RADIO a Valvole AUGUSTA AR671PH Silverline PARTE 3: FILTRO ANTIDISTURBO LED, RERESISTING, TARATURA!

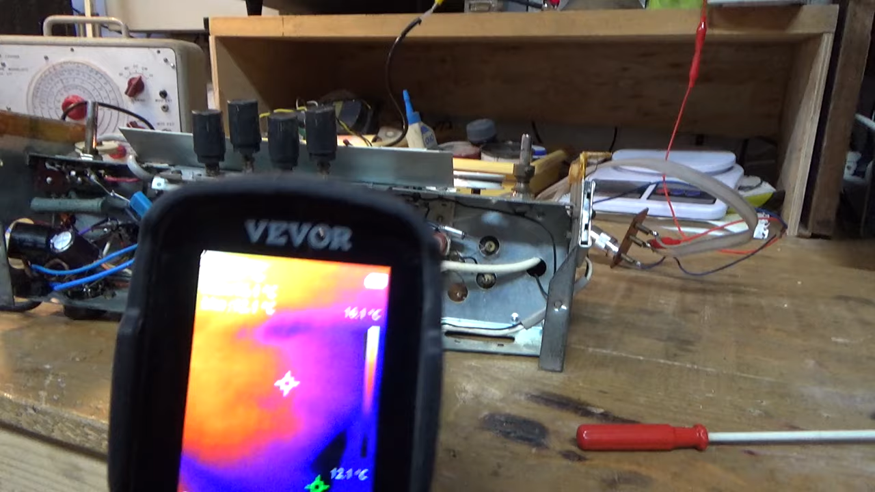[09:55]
VEVOR se c'è qualcosa di caldo e io sinceramente
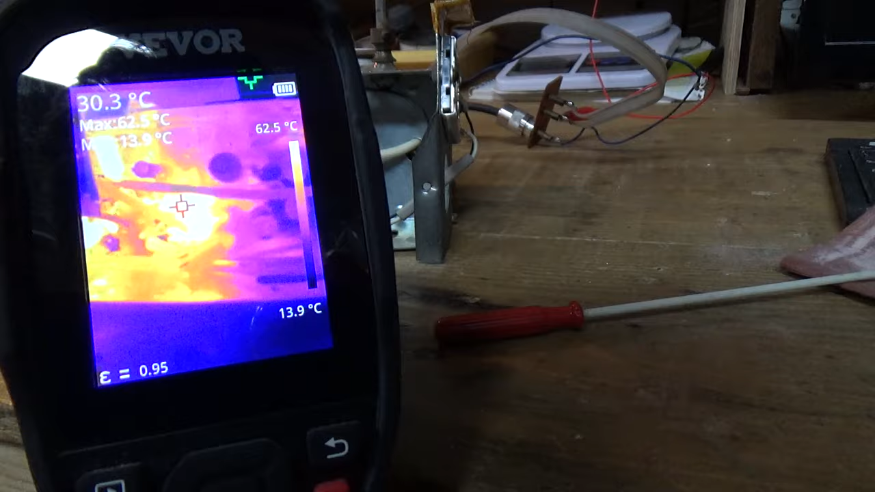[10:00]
On screen: spot 30.3°C, scale top 62.5°C, scale bottom 13.9°C
non vedo molto vedo sì una resistenza molto calda qui
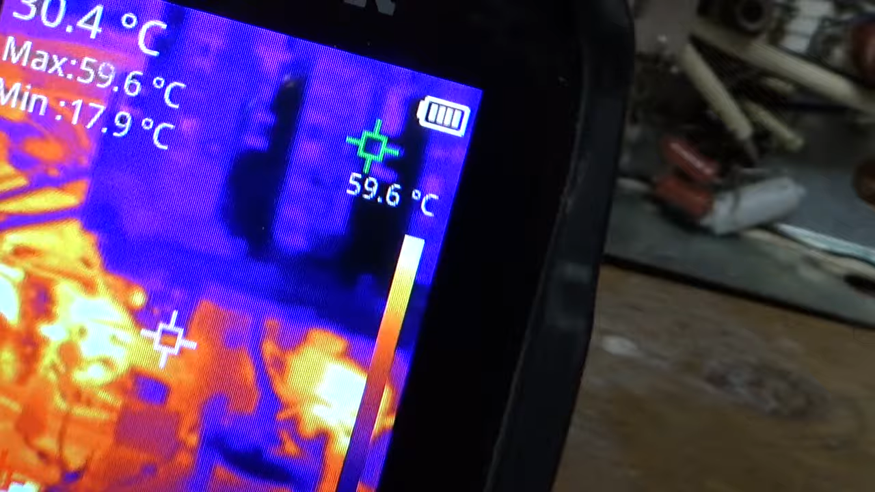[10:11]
On screen: max 59.6°C, min 17.9°C
ma questa è da è da X Watt
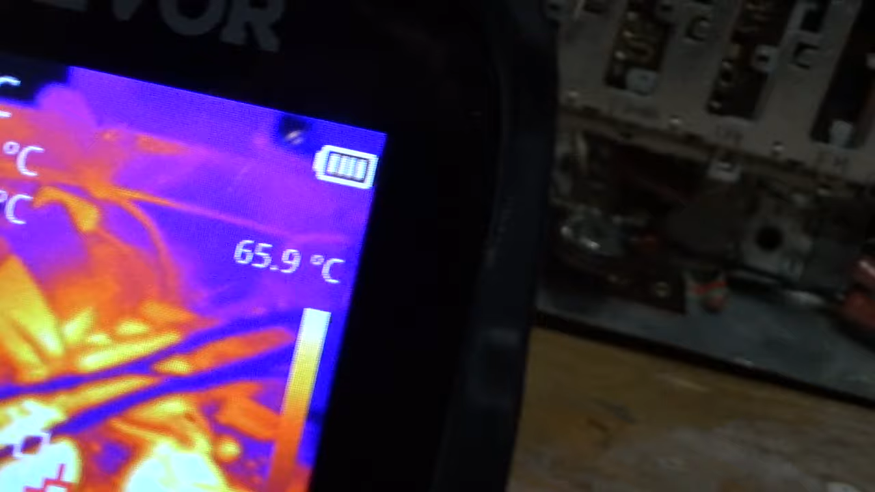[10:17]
zoccola delle valvore questa resistenzina ma sì è a 66 gradi forse invece non mi sembra che ci sia altro